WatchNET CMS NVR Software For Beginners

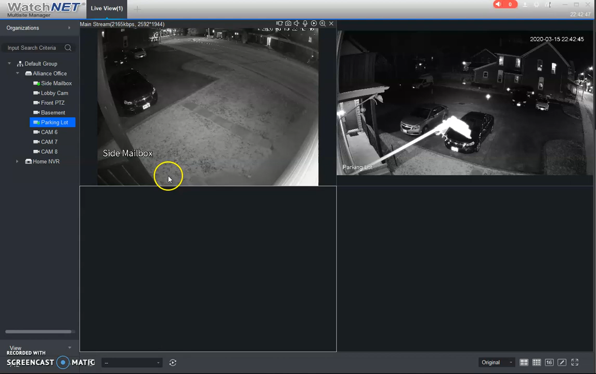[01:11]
Now if you need, if you have more than four, you just click down here so you can increase the amount of squares to show more cameras or less.
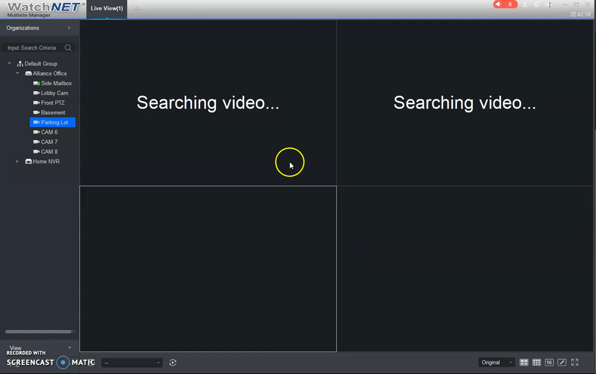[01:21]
And so let's say
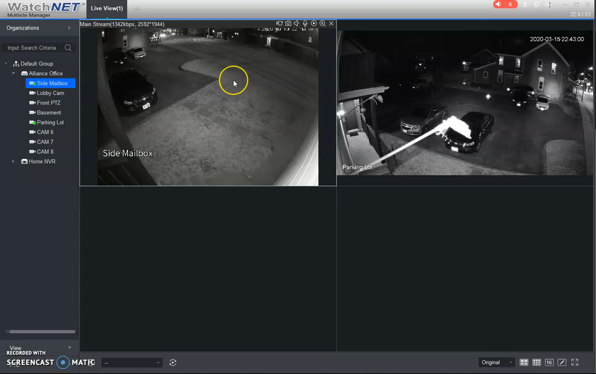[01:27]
that you like a specific view and you don't want to have to double click these every time. Because I do have, there's some cameras that were, are not actually activated, so I carefully pick and choose the cameras I want to see. We can actually save that view as a default view here. So that way when you're just double clicking your favorite view, it just brings up the cameras that you, that you typically use.
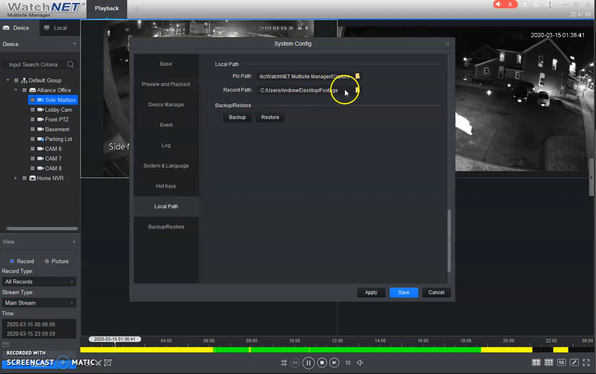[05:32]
So if you want to change that, like I've changed this to my desktop and to a folder I've created, you know, you can do that. Otherwise, you do you need to navigate this to this long path in order to find them.
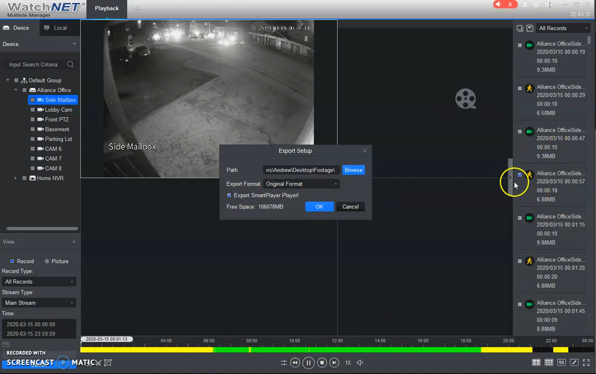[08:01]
you can save an entire scene if that's if that's something that that you want. OK, so now now that we've got the playback here, we can open up that folder.
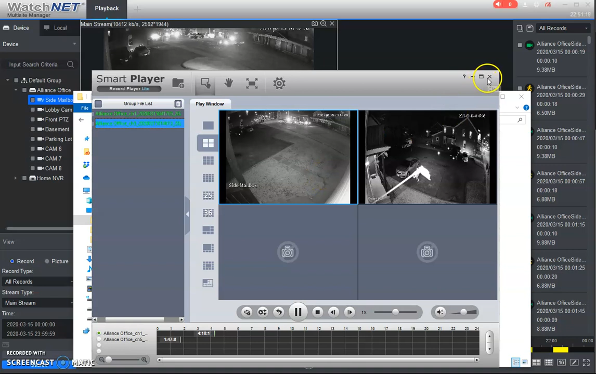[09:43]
I just have a couple of clips. So yeah, so there's this is the the smart player. So just make sure that if you do share the the files that you do include that player so you can easily just select all this,
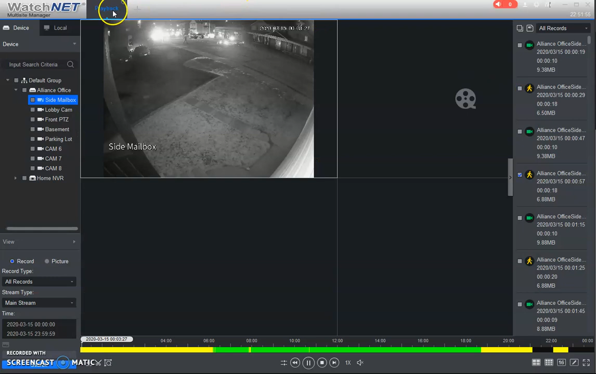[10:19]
Yeah, so that so that's pretty much how to use the live view playback and and export your footage.